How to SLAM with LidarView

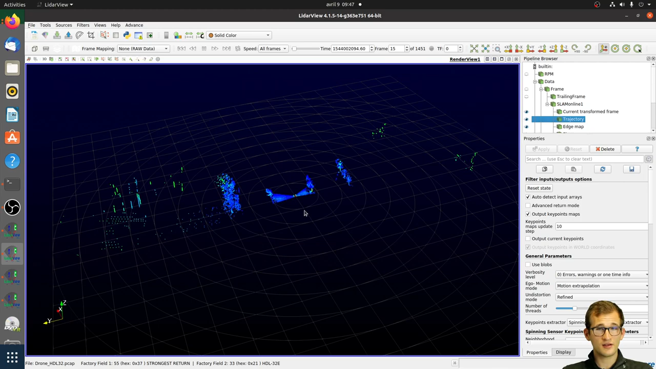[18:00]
That was again a vehicle dataset. How does it behave with other datasets? For example, this is a dataset with another LiDAR sensor, an HDL32, which is mounted on a drone. So this is much more difficult,
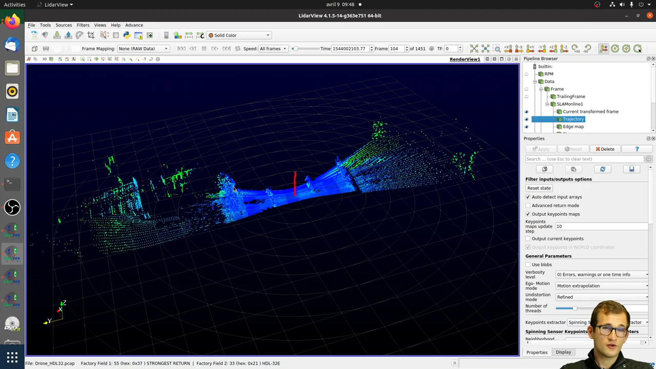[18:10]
because UAVs sometimes have some very fast rotation motion, and then we are not able, it's difficult to recover this motion, because with the fast rotation motions,
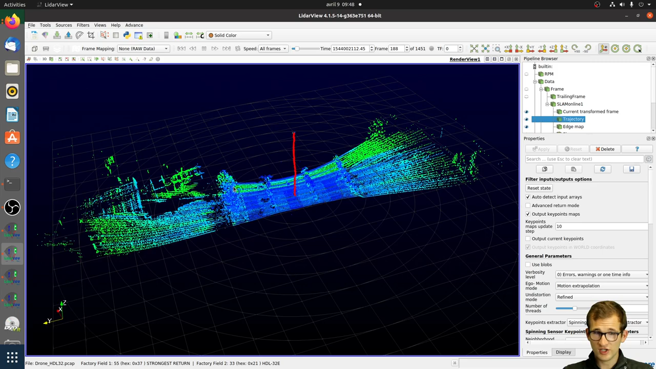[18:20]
they are really difficult to register the new frame, because the point of view is really different, and so as you can see, it may be difficult to aggregate later all points.
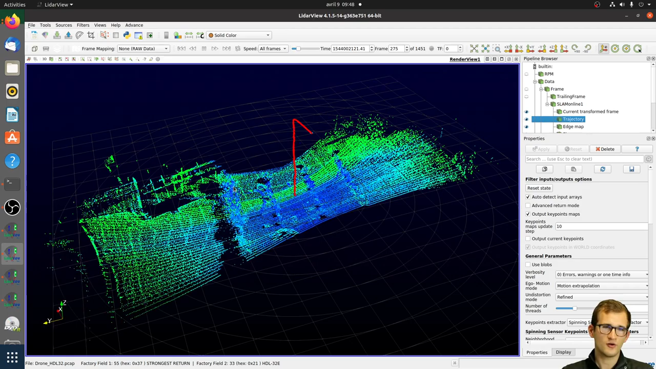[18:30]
But as you can see with this dataset, for example, there is no problem to rebuild an outdoor map, which is quite a flat surface, all the environments with this drone. A thing also that is to notice is that with a drone, all points nearly lay in fact on the same flat plane,
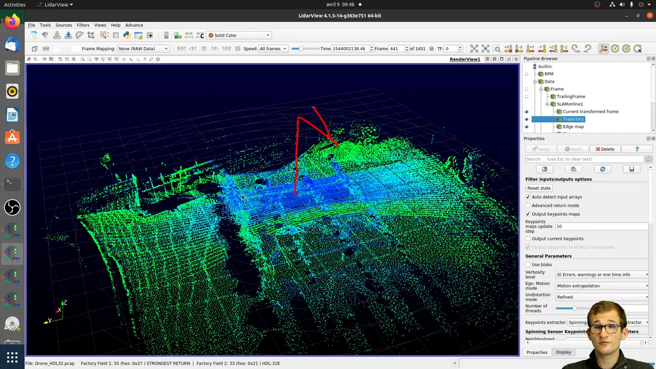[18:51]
which is the ground, of course, and that's why it's difficult to extract maybe some key points, or to have some reliable estimation of all the degrees of freedoms of our position and orientation. Also, another problem with the drone, is that you don't have a full rotation point of view, a full spinning point of view. You just have a short field of view, which is the points that just lie on the ground.
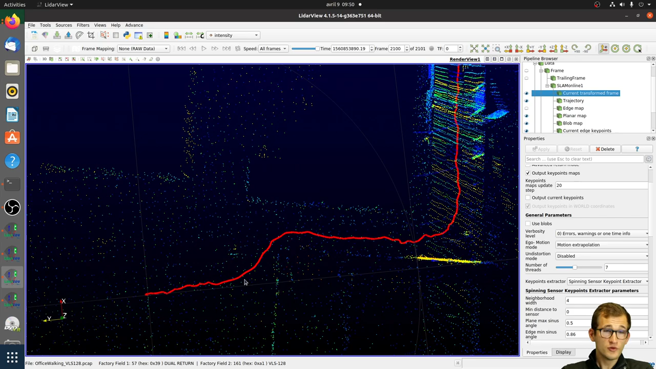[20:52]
This is a high reliable map, as you can see, so with the trajectory. As you can see, it's a pedestrian dataset now. So the trajectory is much less smooth, because with the pedestrian, it's just moving the lidar in many different orientations at a high frequency, with high frequency motion.
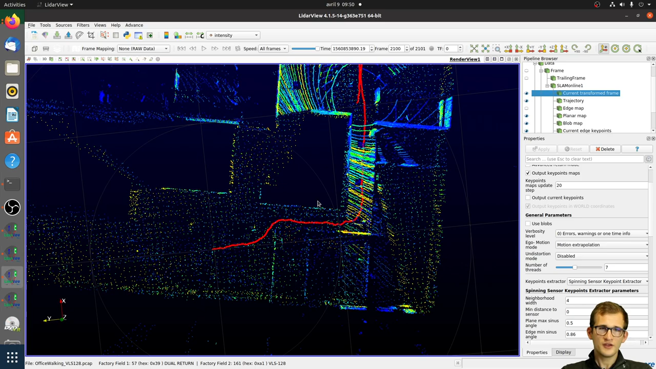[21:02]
So this is a much more difficult case to estimate the trajectory. But we managed to reliably estimate this trajectory and to build a 3D map of our Kitwa's office. So welcome. And for example, right now I'm presenting from this room here. So to sum up, I present you different kinds of datasets. The first one is a human dataset one, with a sparse, in fact,
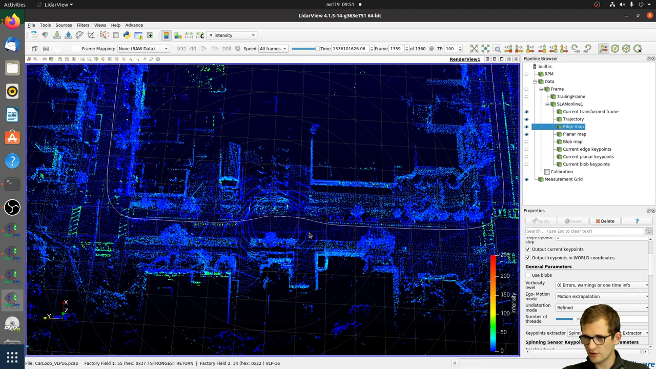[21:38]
sensor with just 16 laser rings in a featured environment, which is able to produce a high reliable trajectory with a high precision. I also have some intermediary indoor-outdoor datasets. So in underground parking, again with a VLP-16 on the vehicle. But I am also able to run these datasets on outdoor with UIV datasets,
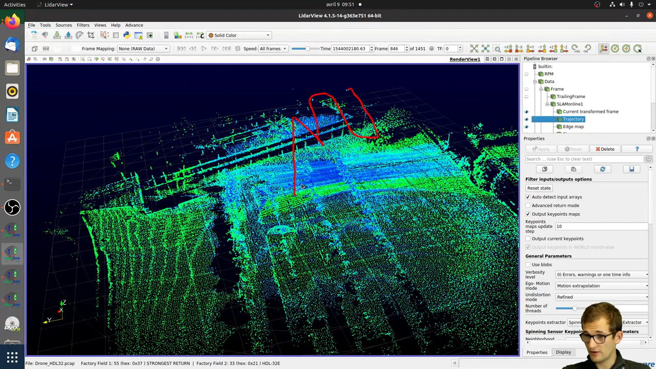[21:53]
which are much more difficult, with a different sensor. This one is with 32 laser rings. Or a last dataset, indoor dataset, pedestrian dataset with 128 laser rings. I have some other questions also about what registration method is being used in Kitwa's lab. So we have different parts. As I said, we extract some key points. Then we'll try to register the different type of key points depending on the type.
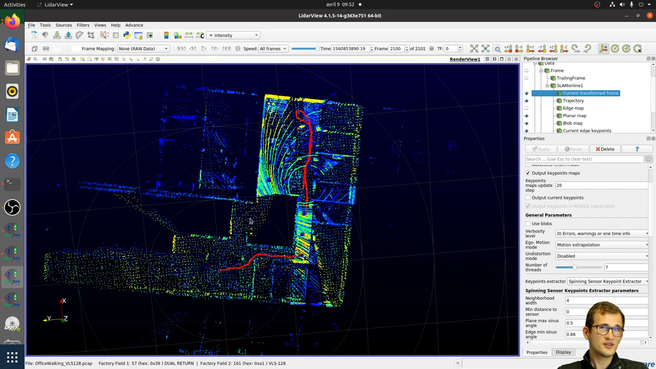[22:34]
For example, we try to estimate some point to... For edge key points, we'll try to estimate point-to-line matches. And for plane key points, we'll try to estimate point-to-plane matches. So this will be in some kind of ICP matches. And then we'll optimize them using the Ceres Solver, which is a popular open source library. And in the end, we'll have to... So we have a big problem with several lidar matches. And we'll optimize it to recover, in the end, the current pose of the lidar. So which is a six degrees of freedom problem with three degrees of freedom for position on X, Y, and Z.
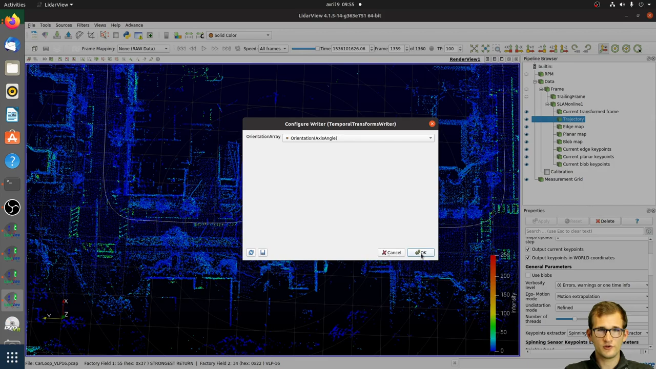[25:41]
And here after you can just go in the home and select a name of the file you want to save and save it for example at the CSV file saving the time, role, pitch, show and XYZ position. Just press OK and that's all. You're all done. Now what about the others outputs? So as I said, if I just plot the other ones, the key points maps can be used. They are the aggregation, the downsampled aggregation of all key points extracted from previous frames. So it's not the aggregated version of all points from all scans. It's just a downsampled version, an internal representation that the SLAM is using to be able to localize itself in the world.
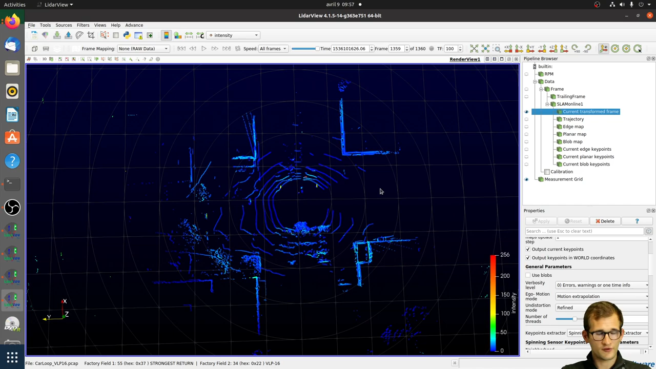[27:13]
To do that, you have to select the trailing frame entry. The trailing frame entry, as you said, this is without using the SLAM trajectory. I just displayed the one edge red last LiDAR frames. As you can see, as I said before, as I don't have any information of where is located the LiDAR sensor at each time, at each frame, I'm not able to register them together. And that's why all these frames are just displaying in a nonsense way. But now I have computed my SLAM trajectory.
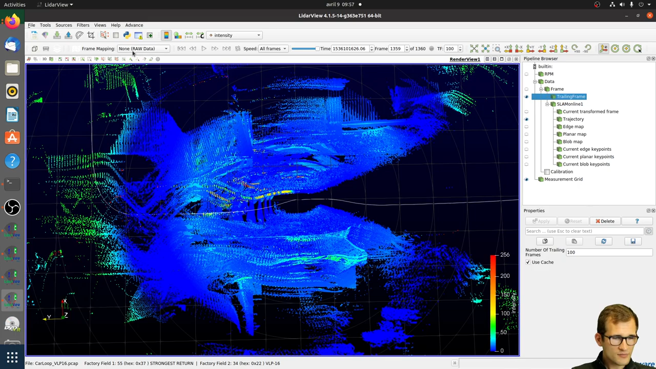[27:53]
So I can use it maybe to aggregate all these points together. And yes, exactly, it's possible. To do that, select the trailing frame entry and you can instantiate a temporal transform applier filter.
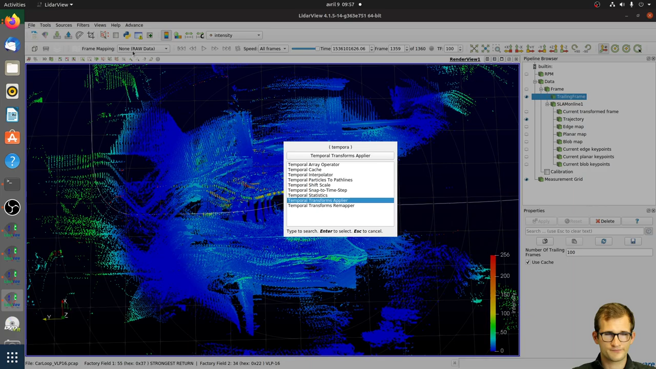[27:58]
Select the point cloud entry, the trailing frame.
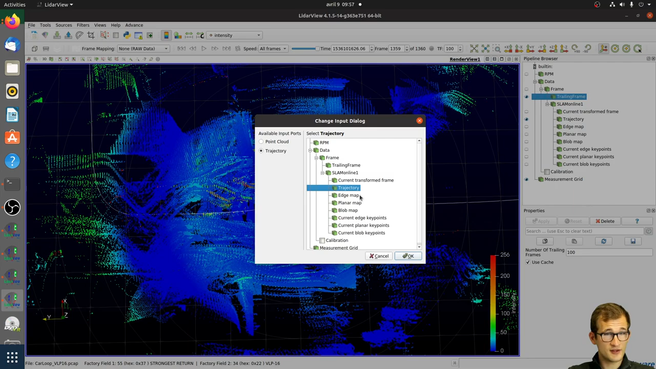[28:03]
For the trajectory, select the SLAM trajectory that you just computed. Press apply. Wait a few seconds. And now our key points,
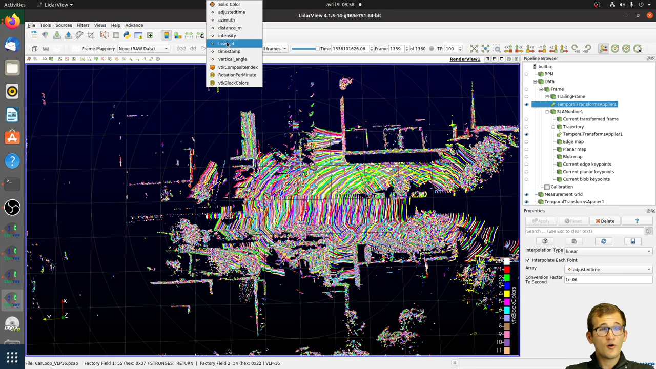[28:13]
our old points from our previous 100 frames are aggregated in a cool fashion way.
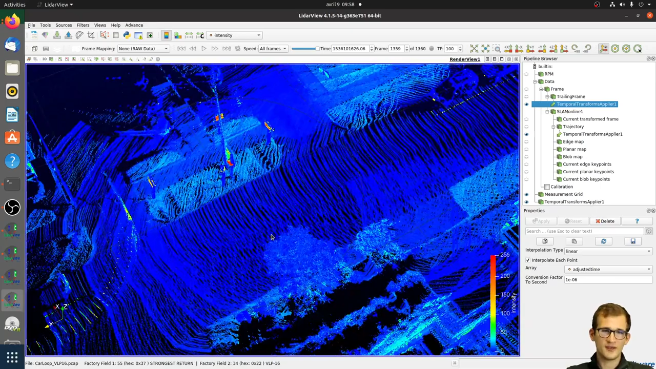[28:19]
And now you have access to a high density pine cloud where you can see really some smart details.
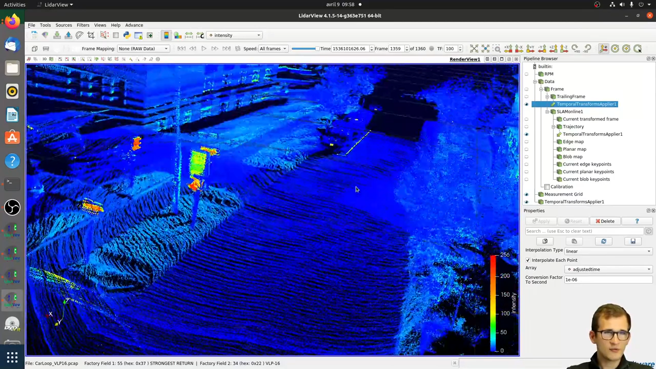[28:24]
For example, you can see the plane,
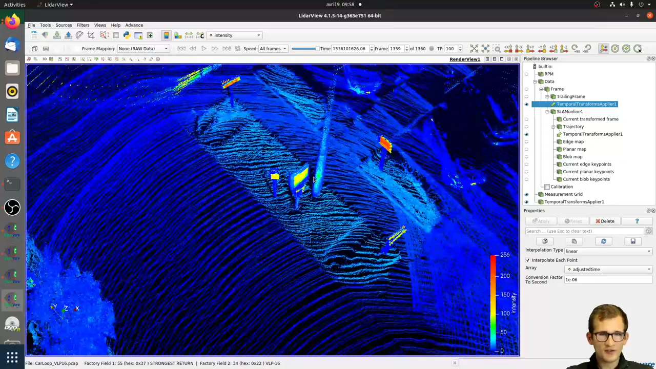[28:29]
the pillars, you can even see the electric lanes, for example, you can see here.
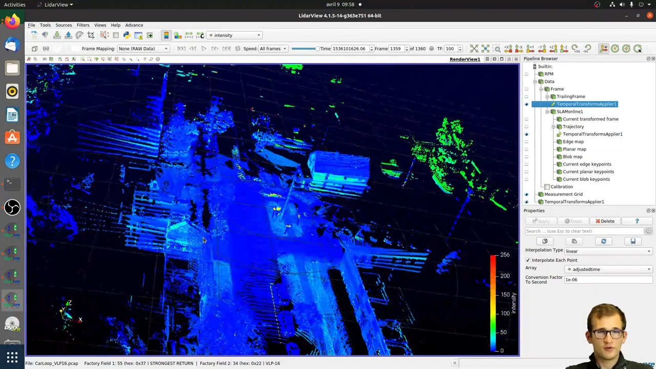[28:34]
So you can have to use this visualization for your own support or you can also export it. So to export it, just select the outputs. And the same thing, press Ctrl S, for example, and select the output that you want to use.
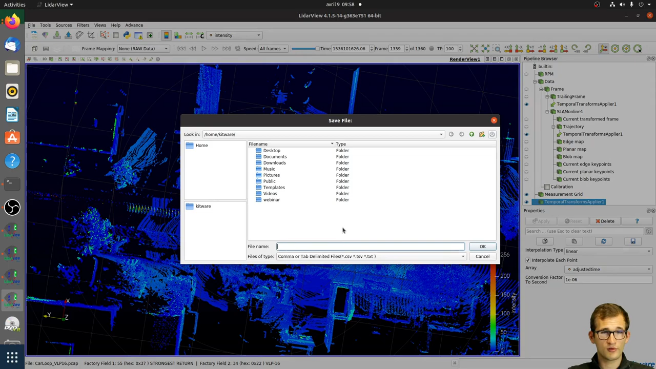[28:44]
But be careful because just to remember, a LiDAR sensor is outputting a lot of points. For example, in one second, it's approximately outputting a million points. A million points, it's a lot. So imagine with, for example, these two minutes data sets. This represents in the end several gigabytes data sets of gigabyte pine clouds. So that may not fit into your machine memory depending on your machine specifications.